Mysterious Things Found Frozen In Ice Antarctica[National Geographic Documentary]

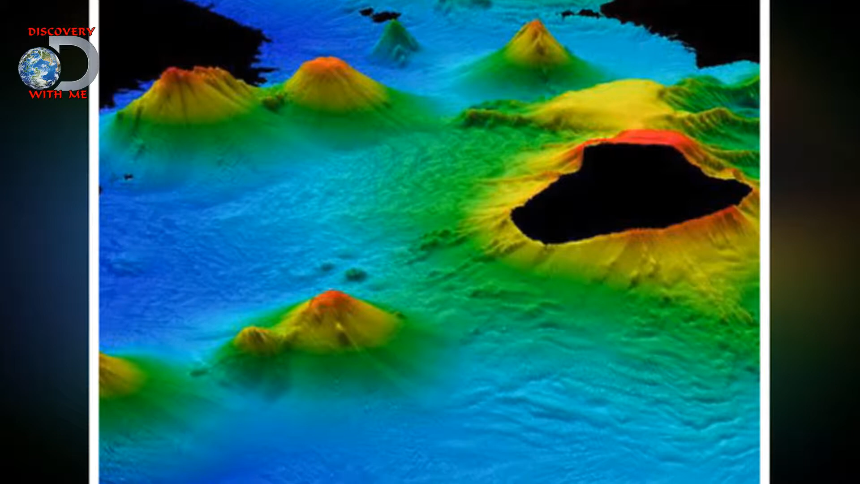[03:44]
Scientists detected a previous unknown 2,300-foot-tall volcano rising up from the seafloor to within 900 feet of the water surface.